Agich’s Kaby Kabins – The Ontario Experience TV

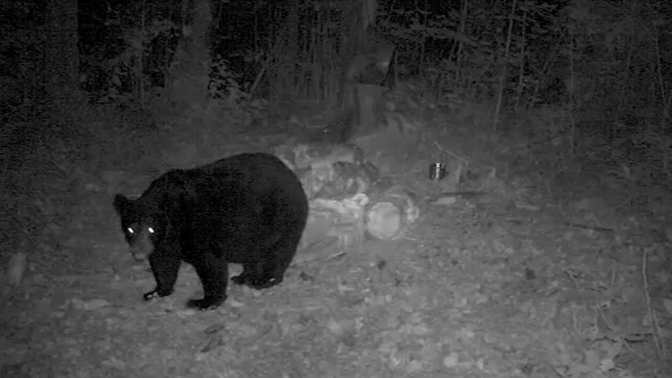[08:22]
Oh, yeah. She's the only one around. I see one. There's one little tiny guy that's following her around, but you don't see him very much. I think I got maybe 3 pictures of him. Yeah. He's probably about the size of my dog. Sure. Cool. Well, it looks like a good shooter. Oh, yeah. I'm going to try and get her. Awesome. Well, let's get all set up and we'll head out there.